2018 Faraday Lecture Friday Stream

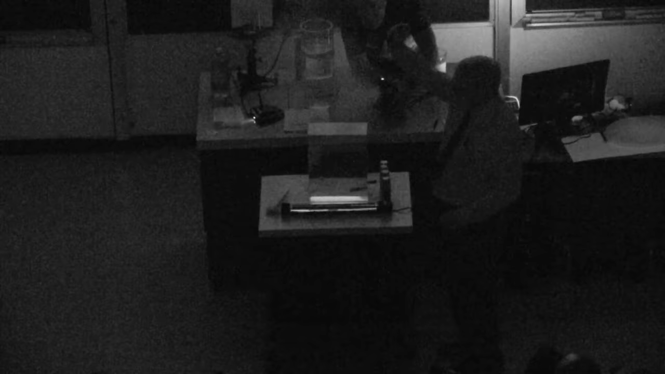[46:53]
So here is the light beam.
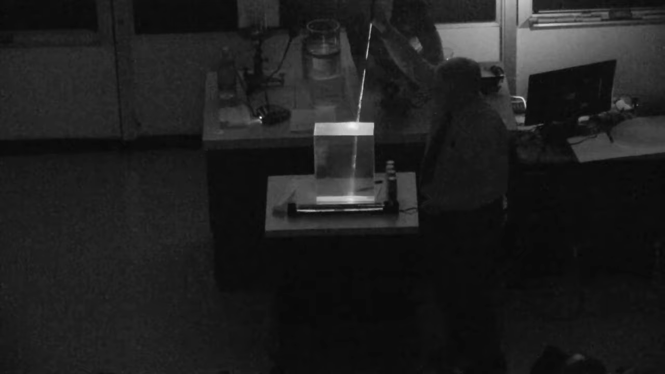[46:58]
Yeah. And there you see when it hits the surface, it bends.